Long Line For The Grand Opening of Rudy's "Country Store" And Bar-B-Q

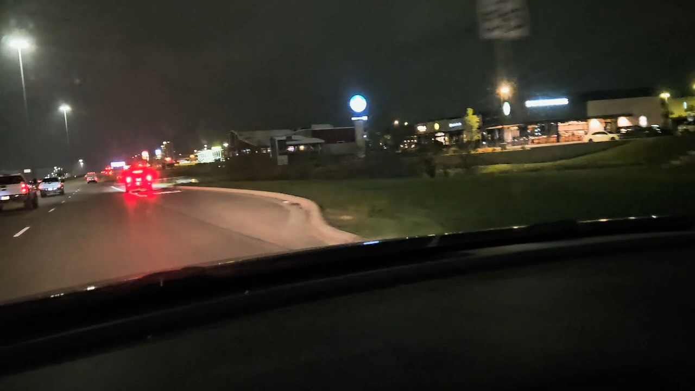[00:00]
there's a rudy's country store and barbecue opening it up today in three minutes so let's check it out um see what that uh the line is because you know there's gonna be a line for the opening oh yeah i already see it now